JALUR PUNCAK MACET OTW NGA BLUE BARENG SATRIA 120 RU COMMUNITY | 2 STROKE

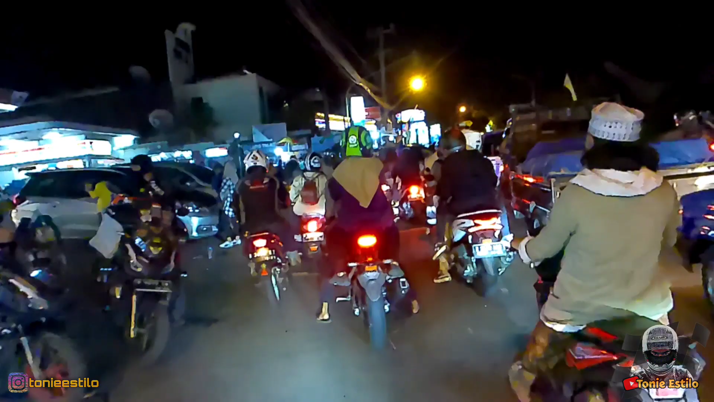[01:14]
Jalur puncak malam ini parah, stuck, padat merayap.
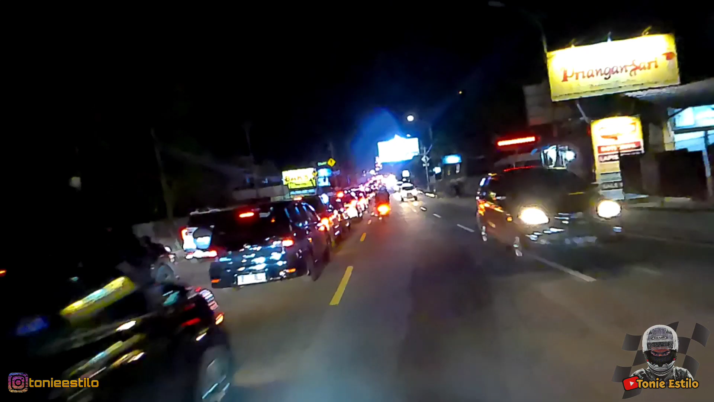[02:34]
Gila, macet yang panjang banget sampai bawah.
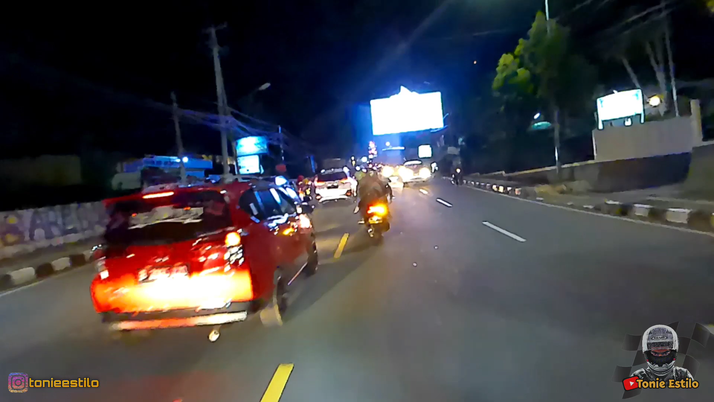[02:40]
Untung naik motor, jadi kangen terus.
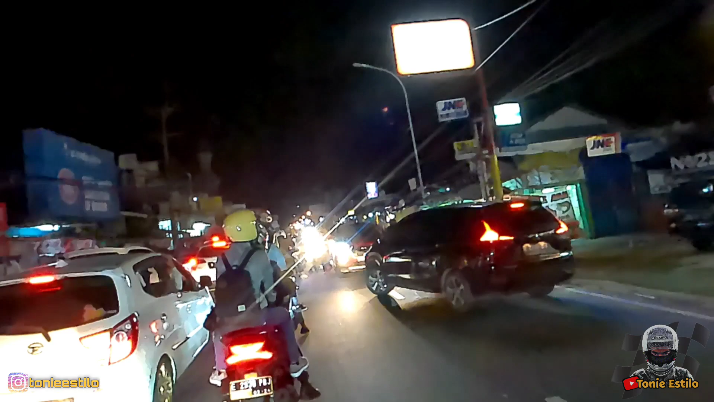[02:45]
Biasanya sih jalur puncak tuh kalau macet total gini dia sampai pertigaan apa Cilember.